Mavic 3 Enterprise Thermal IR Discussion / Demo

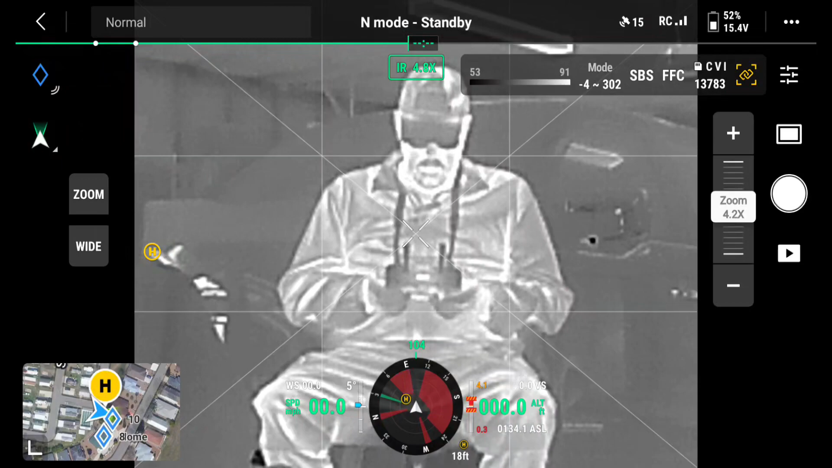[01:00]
There where I are, and what mode am I? If I look, I'm white hot right now. And I'm zoomed in, I'll zoom out all the way.
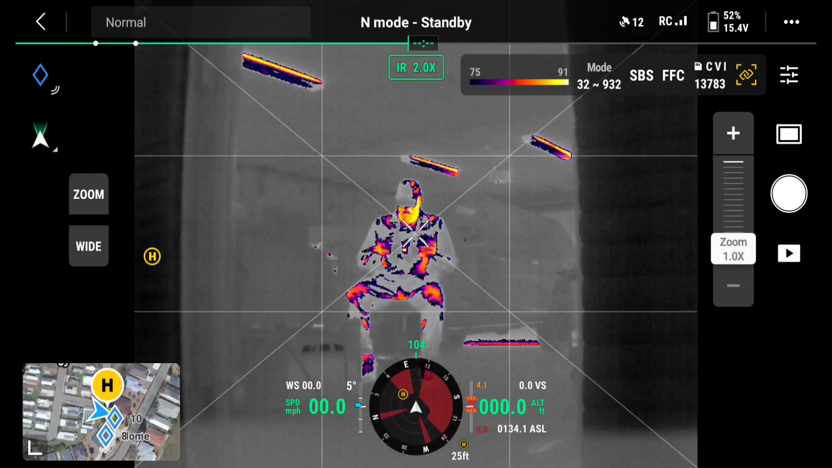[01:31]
And you can see, currently, I am highlighted. I'll zoom in a little bit.
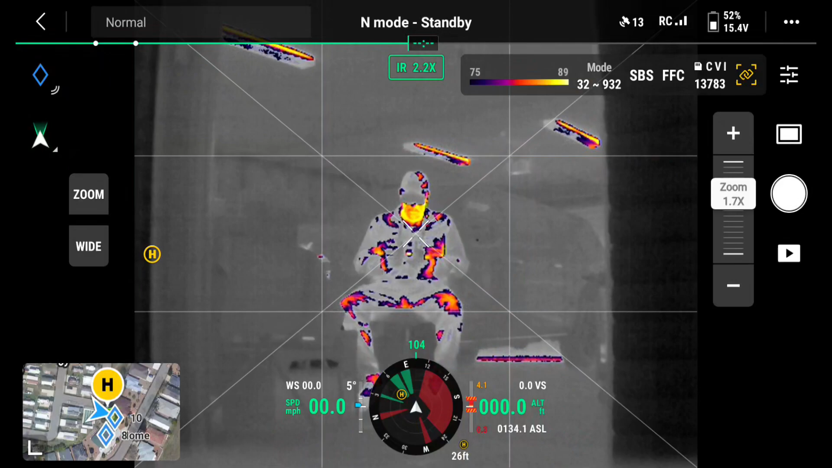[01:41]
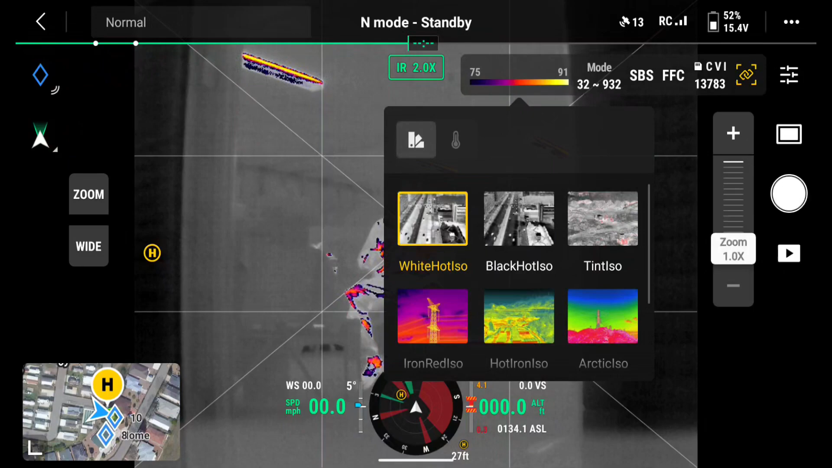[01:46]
Now, if I go to mode here, I'm just going to quick check, I will talk through the temperature measurements. So right now, here's white hot with a temperature range of 32 to 932. And by the way, you see up here, to the right of where it says mode 32, 932, there's an SPS button.
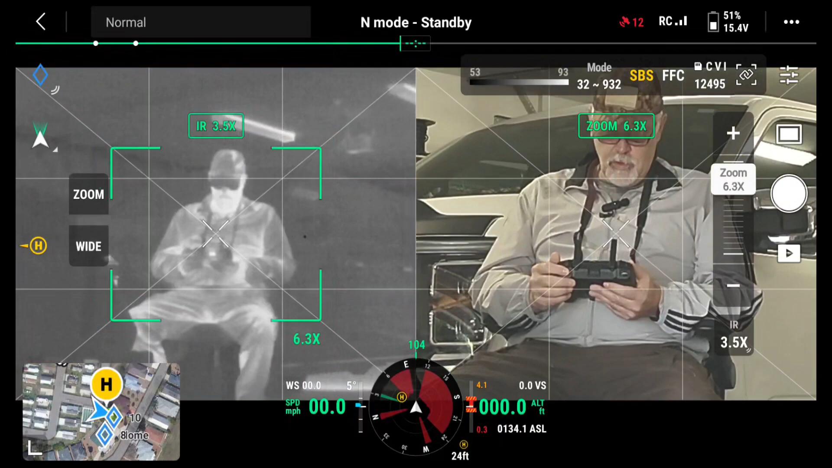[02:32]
You'll notice on the infrared side, there is brackets. There are brackets. As soon as I push this link, it's going to synchronize the zoom.
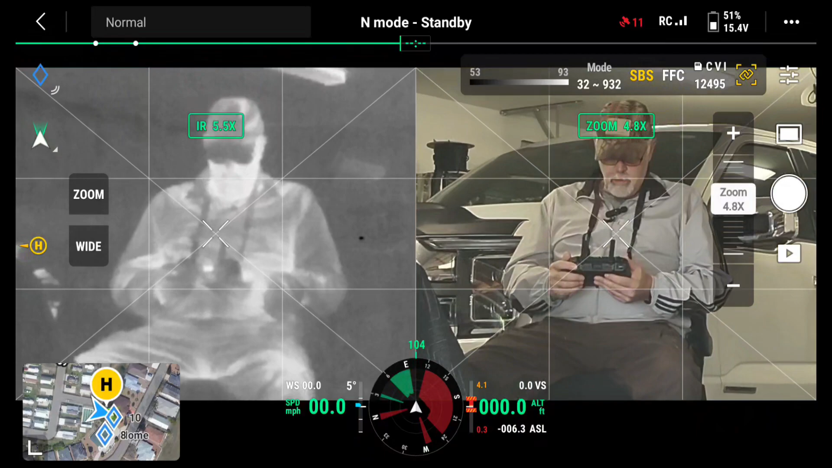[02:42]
There's the best it can. Okay. Now, FFC is calibration. So you click it once.
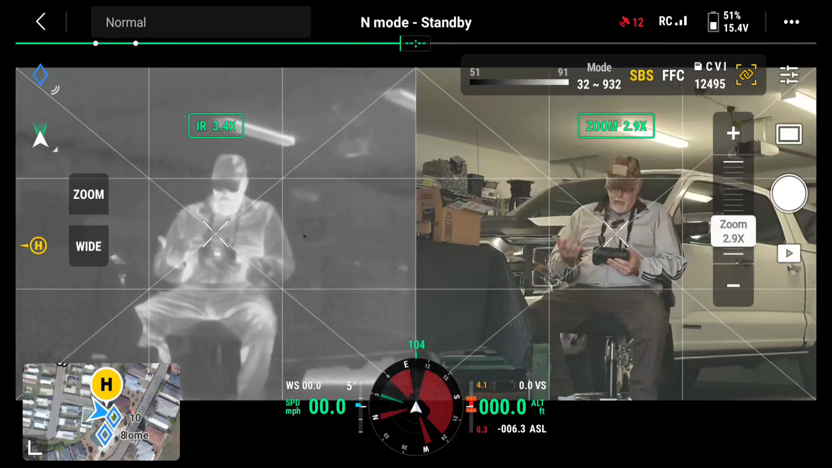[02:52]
I think it's automatic, but I'll do it when I start a flight. I'll hit FFC just to calibrate the infrared. Now, I'm going to shut off side by side. We're going to focus on the infrared.
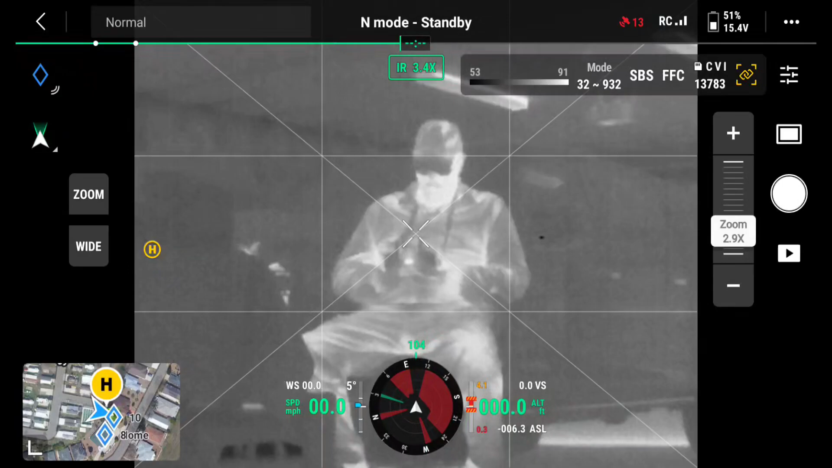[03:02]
So right now, it's on white hot. If I go black hot, I just click the screen with my finger. There, I'm black hot.
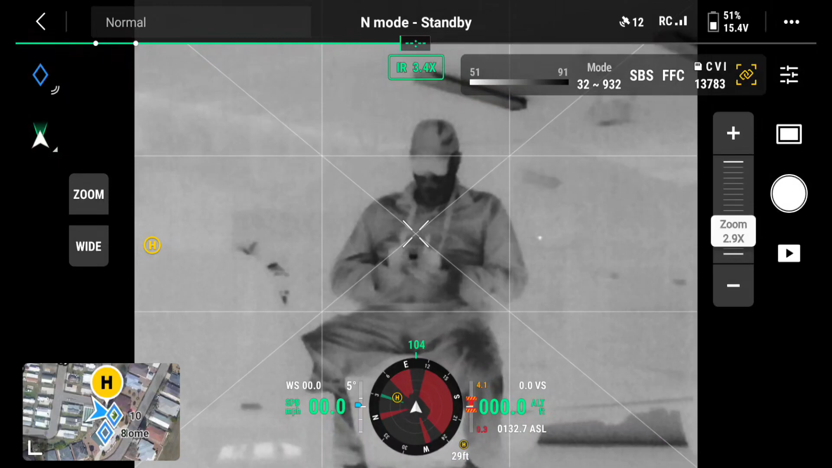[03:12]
Anything that's warm is going to be black.
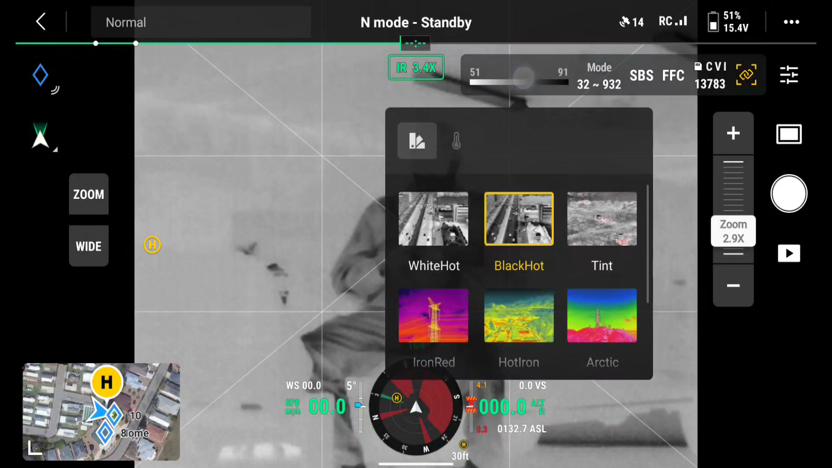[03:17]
And then if I go to iron red, you'll see anything that's warm is going to be real bright color. And I can also click right on the screen. There, you can see now I'm doing a temperature measurement of that white hot area. It's 81, 79 to 80 degrees.
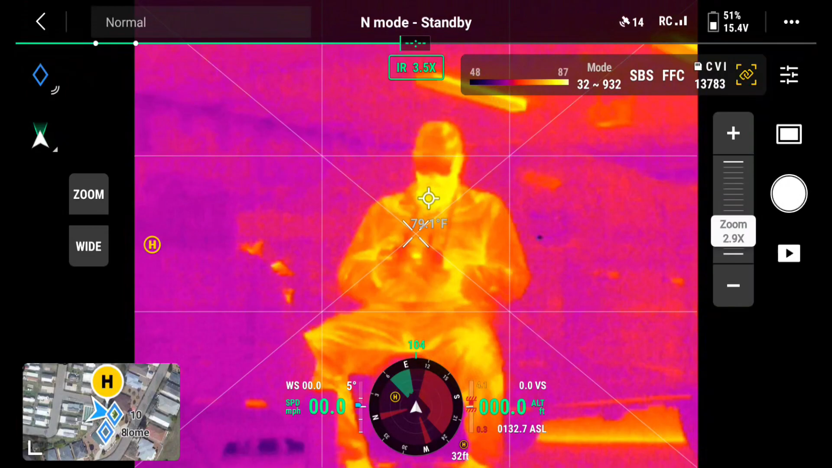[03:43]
You see, zooming in. I can also box in. I just take my finger on the screen, box in. Now, it's going to give me the low and high temperatures that it sees while it's in there. You know, what's in that box. So that's a very nice feature if you're doing industrial measurements.
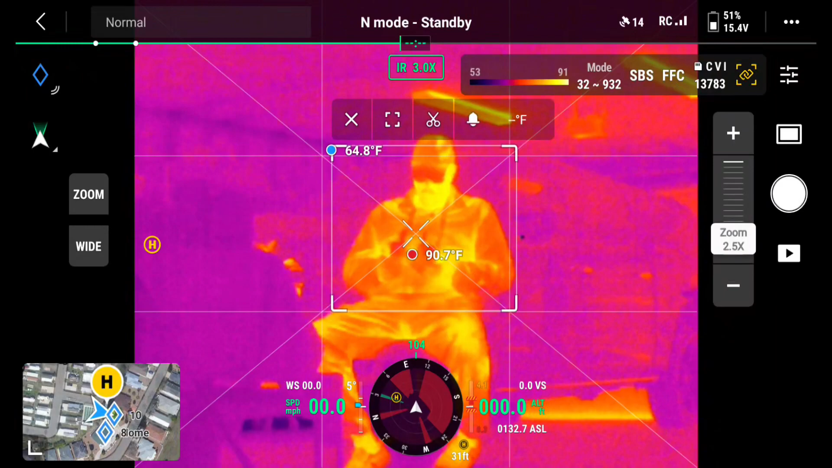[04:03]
Now, I'm going to go ahead and close that. I'm going to change the mode back from 32 to 932.
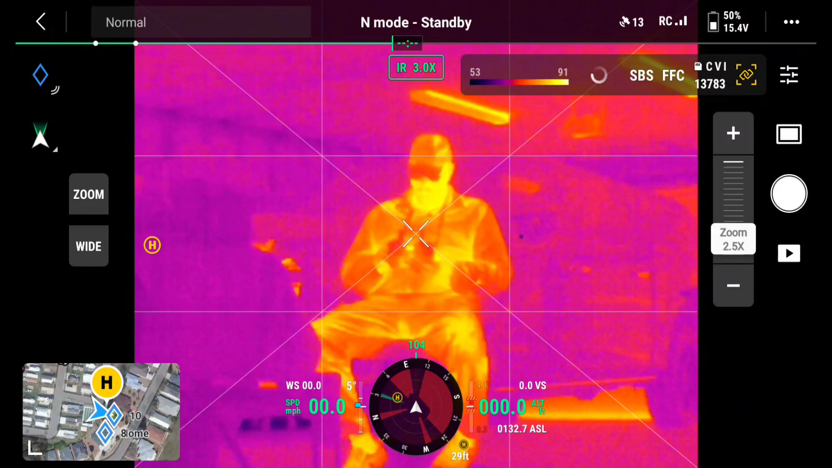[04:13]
I'm going to click it. And now we're back to a narrower range.
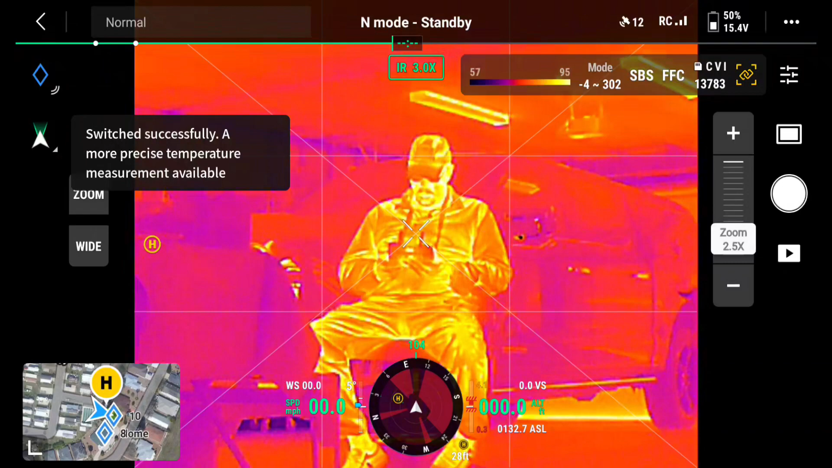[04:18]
So now we're 4 to 302. That's normally where I run it. So I'm going to click on the rainbow.
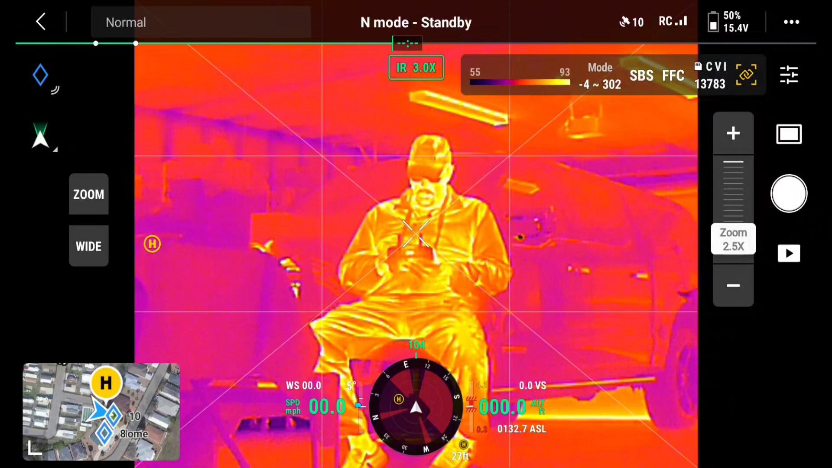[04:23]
Just, you see where it says IR 3.0, right to the right of the light in my shop.
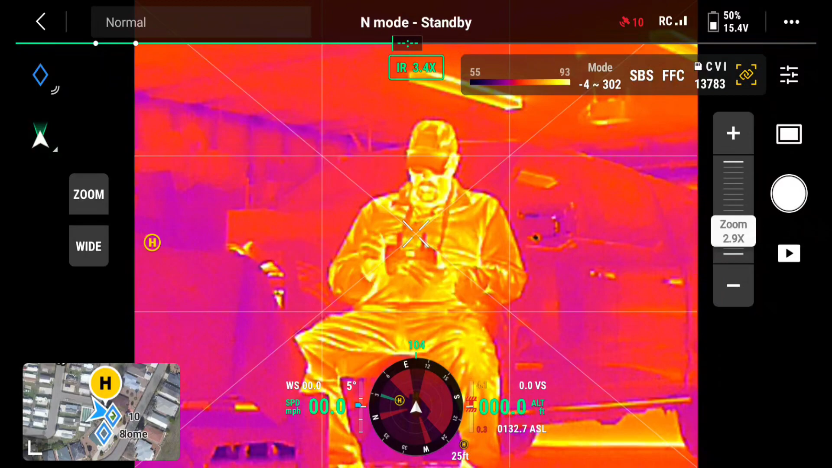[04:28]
I click that.
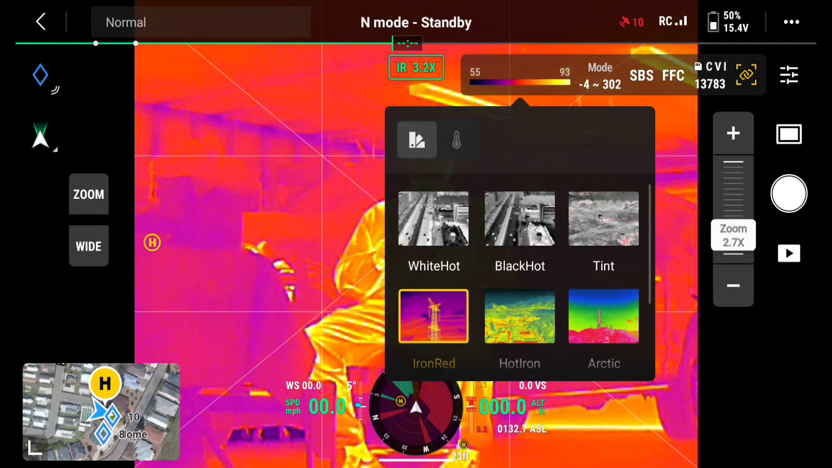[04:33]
And here I have my different settings. I'm just going to go ahead and put it on black hot. Click off. There we go. I'm black hot right now.
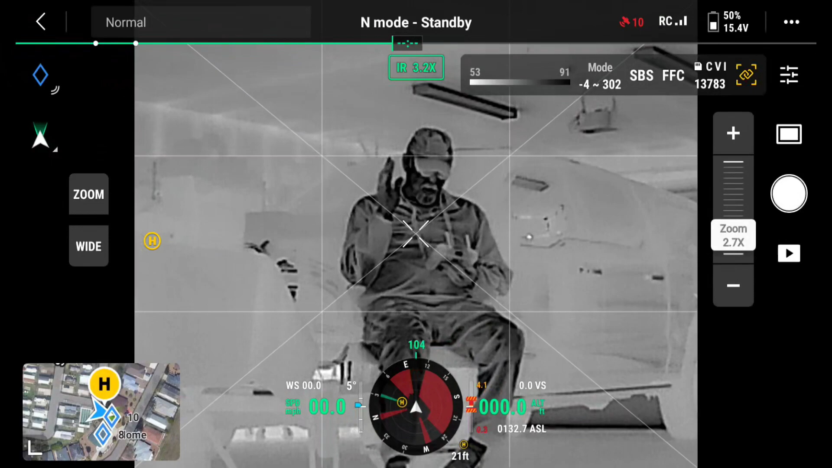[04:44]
Anything that's black is warm. Okay. So now I'm going to go click back on it. To the right of where you change your modes, you see there's a little temperature gauge.